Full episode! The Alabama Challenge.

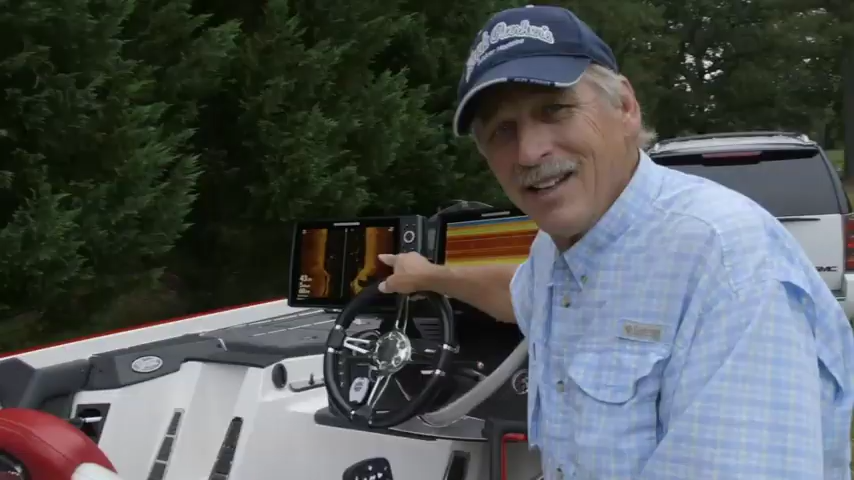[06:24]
I can look right there and see the road bed. So anytime I turn my boat sideways, I'm sitting there looking at the road bed.